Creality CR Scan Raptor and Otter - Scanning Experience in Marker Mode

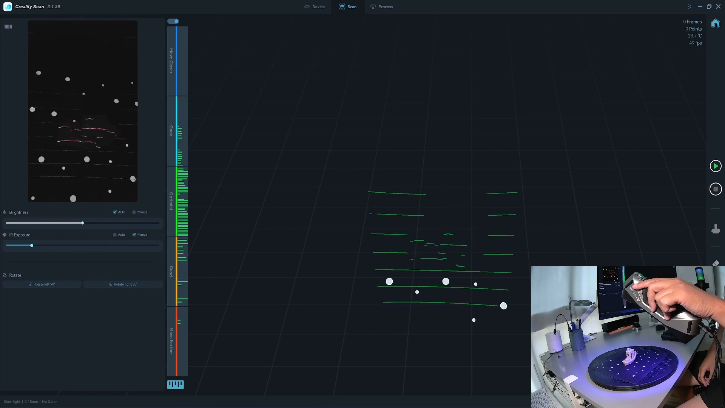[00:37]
If I put more angle, all the marker is gone and it says it doesn't have enough marker.
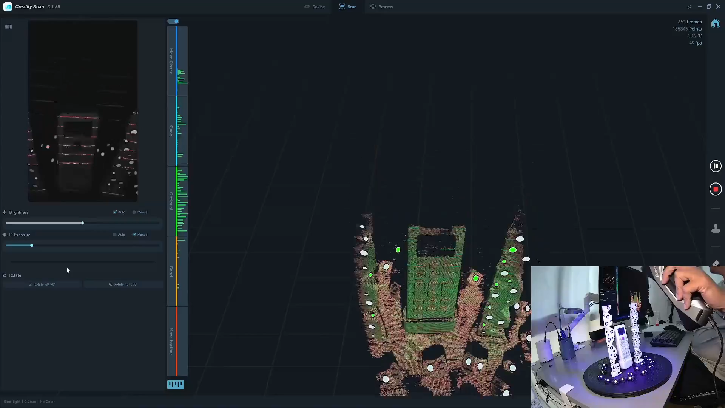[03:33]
The laptop is better with the marker because it's the only mode that it can scan.
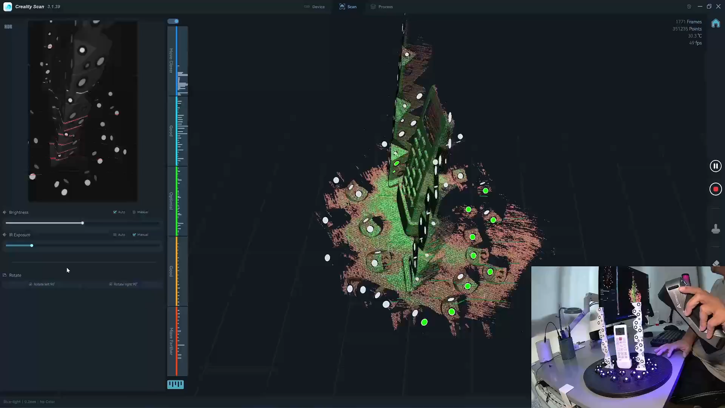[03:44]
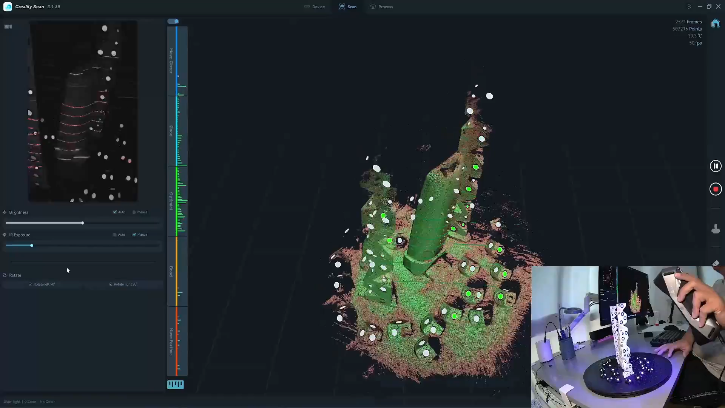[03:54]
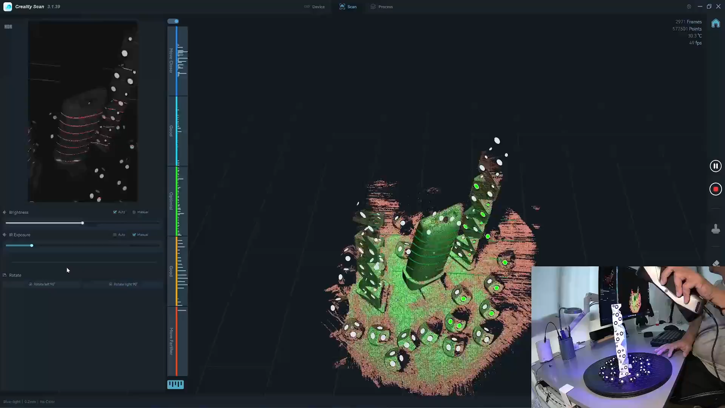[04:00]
I set it to 0.1 or 0.2.
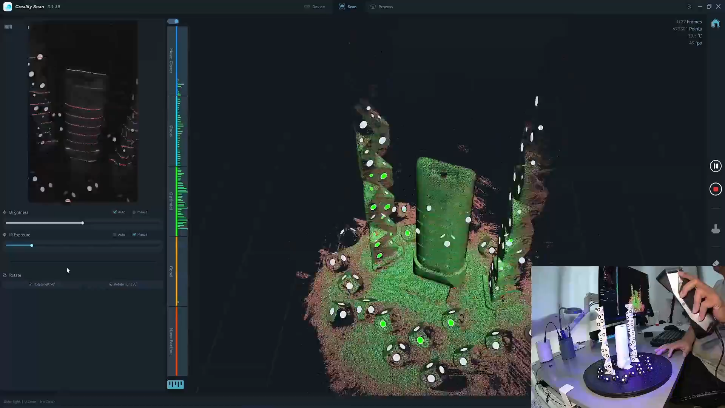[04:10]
if it takes a longer time to scan and it will turn green slower.
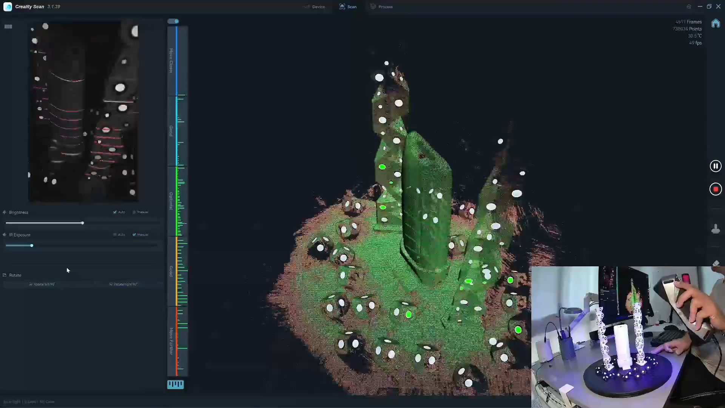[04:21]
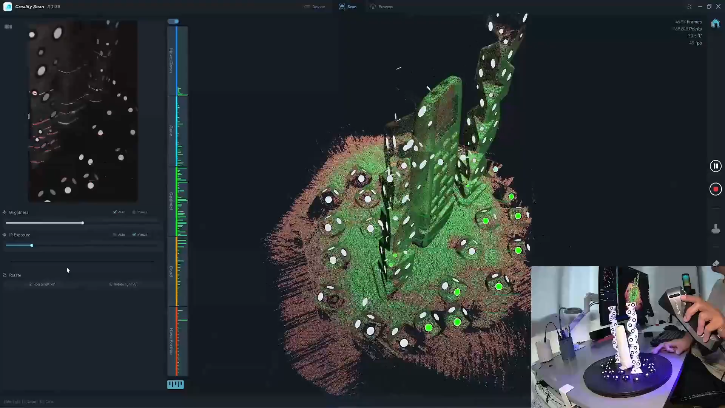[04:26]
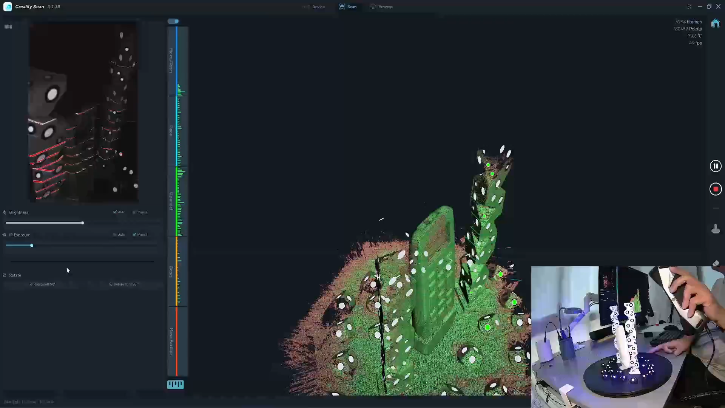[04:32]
These all look green to me, a bit off the top here.
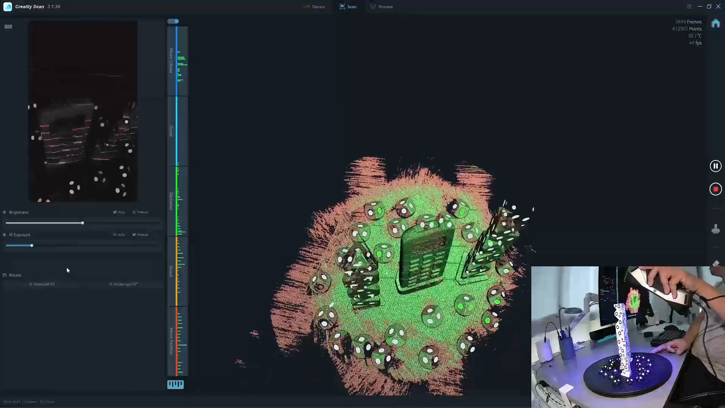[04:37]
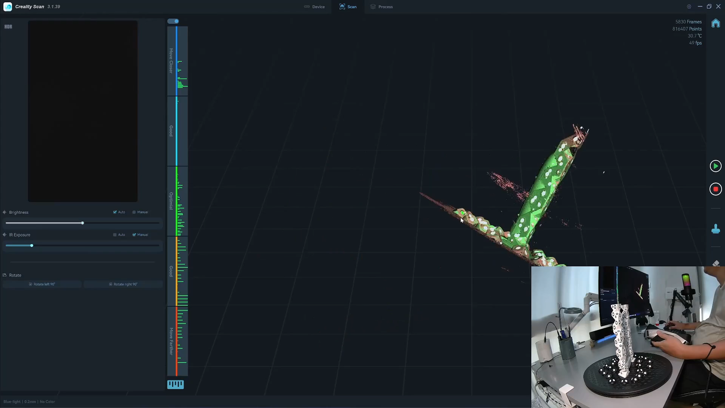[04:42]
Okay, stop the scanner. Take a second scan.
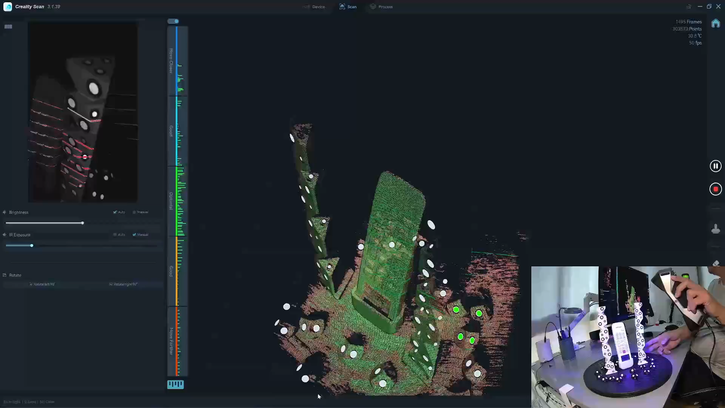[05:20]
As you can see here, you have a green and white dot as a marker.
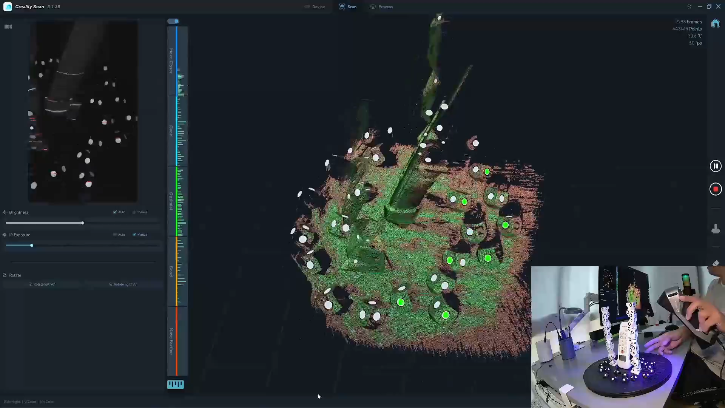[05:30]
I think the green one means that it's using for reference dot. The white one was the old one that was detected.
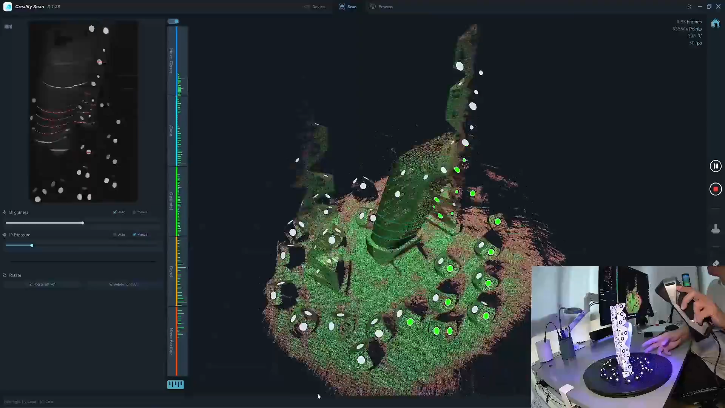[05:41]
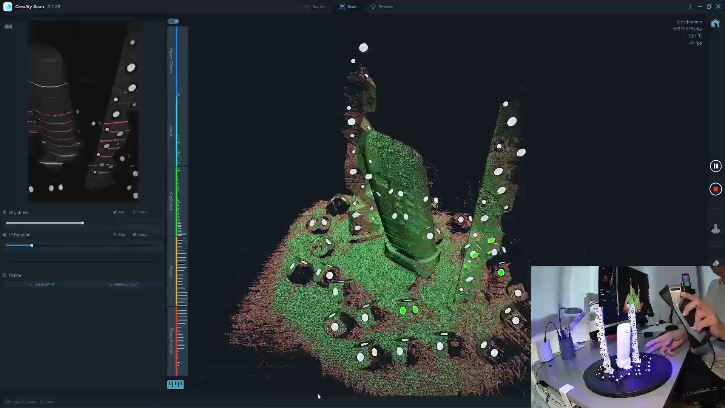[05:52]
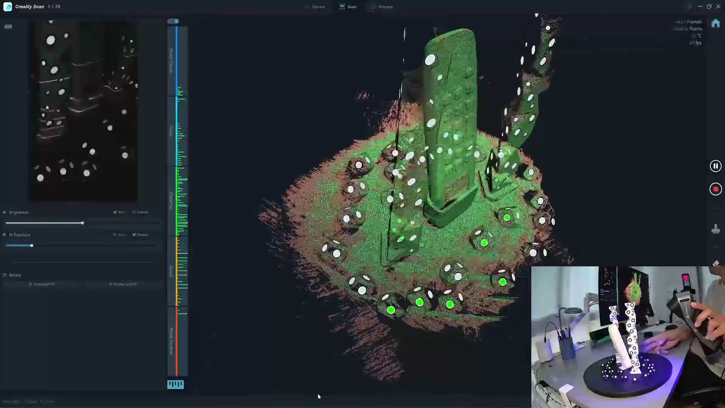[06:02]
I recommend that you get a turn table with a steel bag.
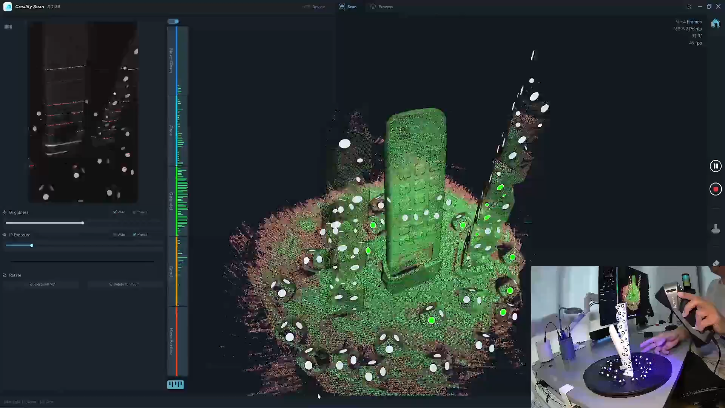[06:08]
You can see the bearing because this one is wobble.
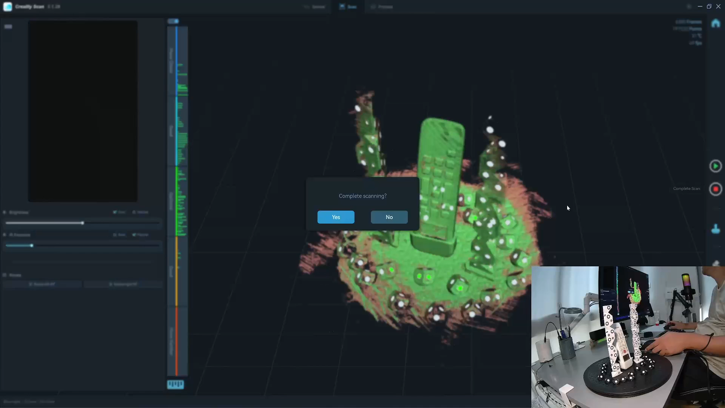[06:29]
All the information. With the otter, I need to move the tower a bit closer. Because the detection area of the otter is smaller than the latter.
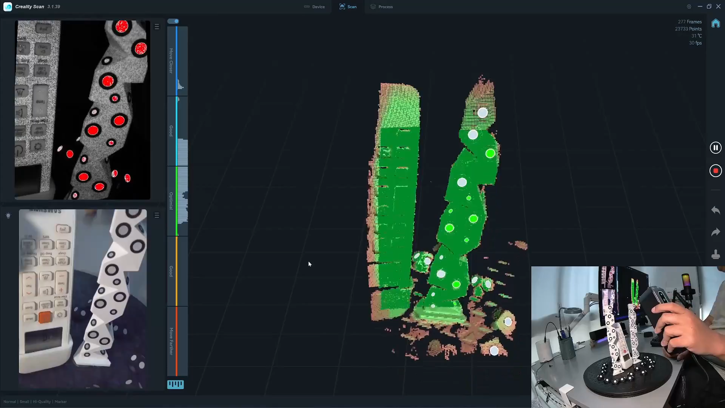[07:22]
As you can see that the detection range of the otter is smaller than the latter. As you can see,
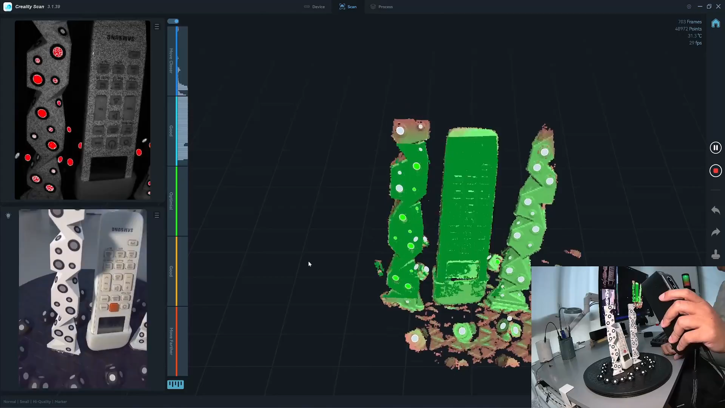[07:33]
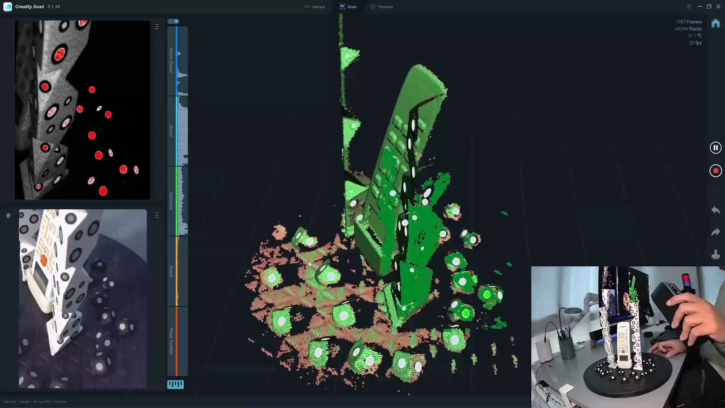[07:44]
I'm going to go to the other side. As you can see,
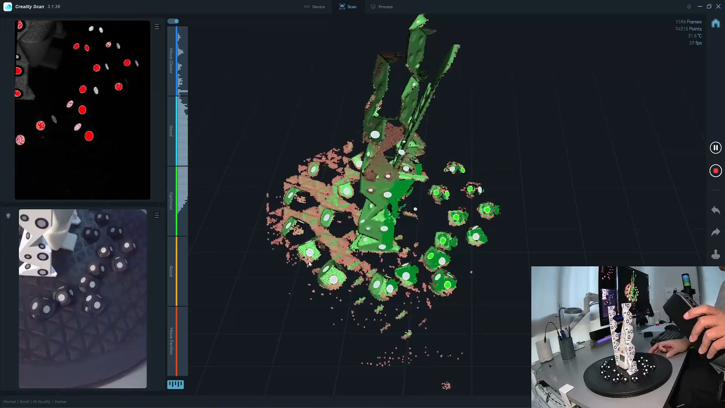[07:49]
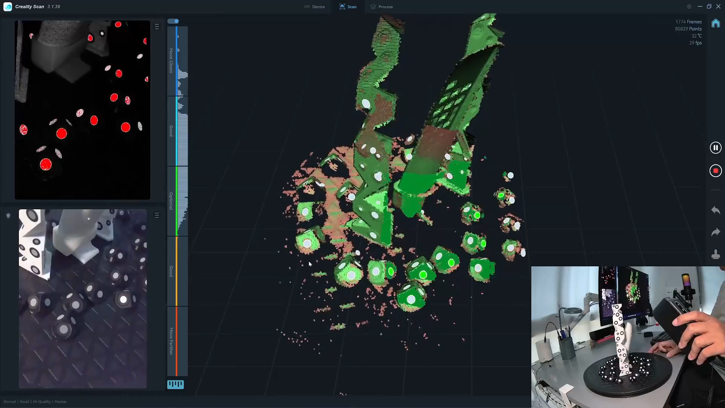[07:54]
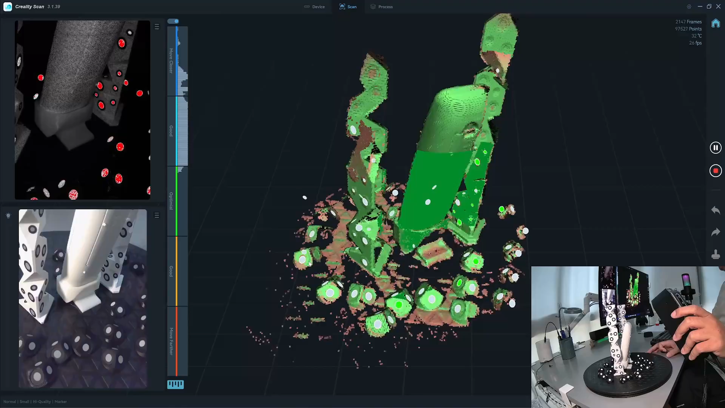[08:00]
I'm going to go to the other side.
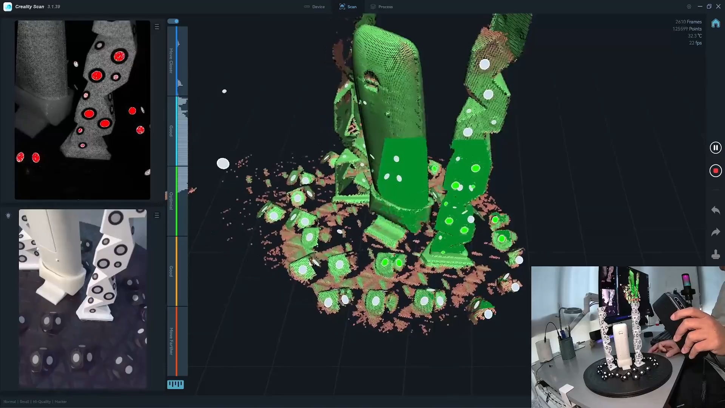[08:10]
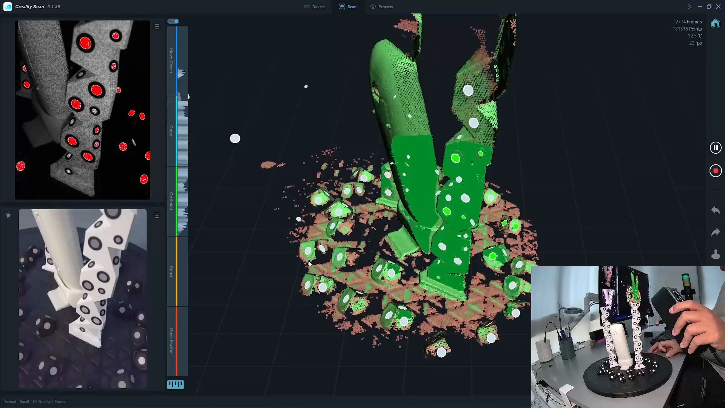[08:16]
You can also mix the marker size between 6 and 3.
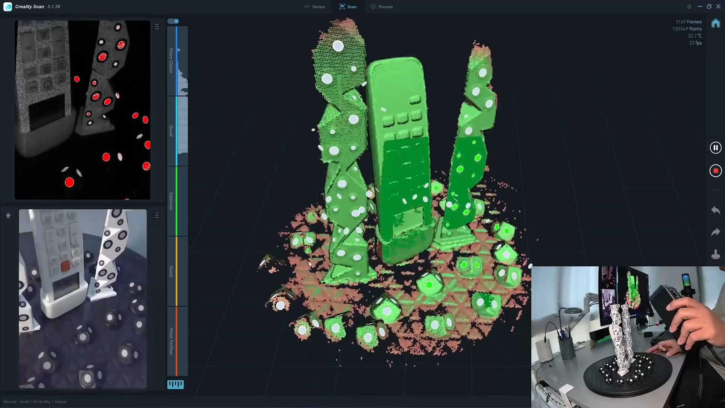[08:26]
It will give distinctive coordinates to the scanner. It's all green.
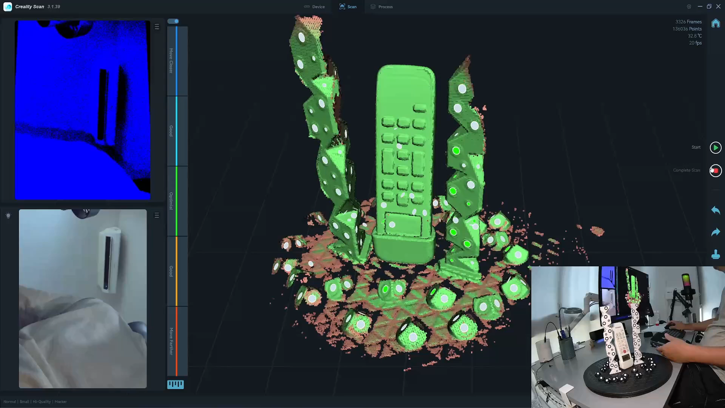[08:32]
So I stop the scan. I rotate the camera. Manual adjustment.
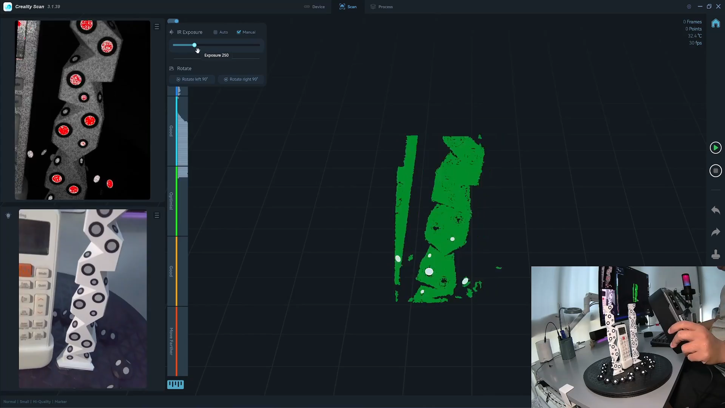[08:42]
Because I need to be this close. Alright, it looks about right. I start the scan now.
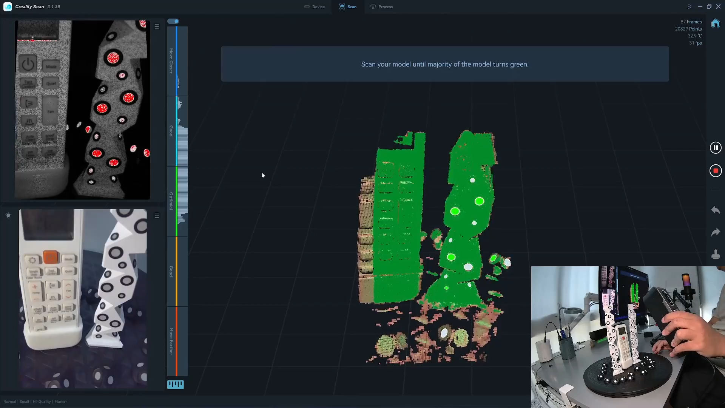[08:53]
You see not many markers comparing to Laptor. Laptor can see a small marker. The detection area of the otter is smaller.
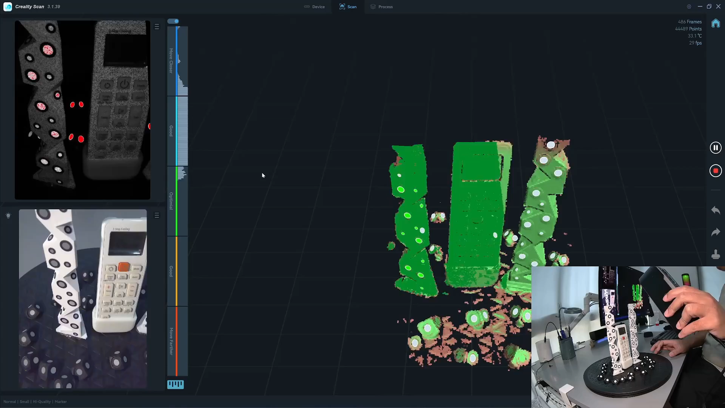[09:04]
Something to note. If you don't scan the medium size object, I recommend Laptor.
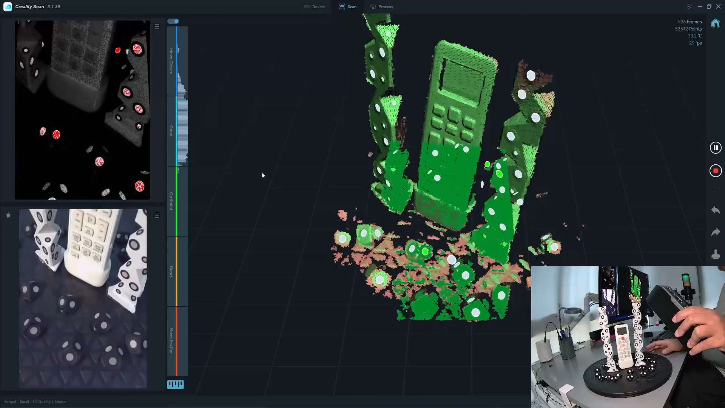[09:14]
Laptor also works well with the marker.
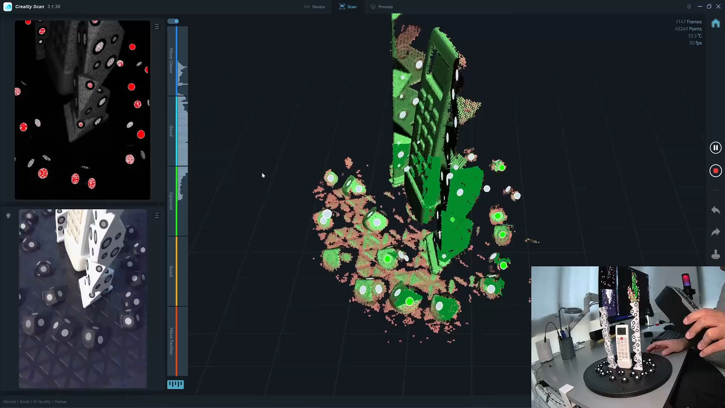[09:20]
But you need to put a little bit more markers. Because it has a smaller field view.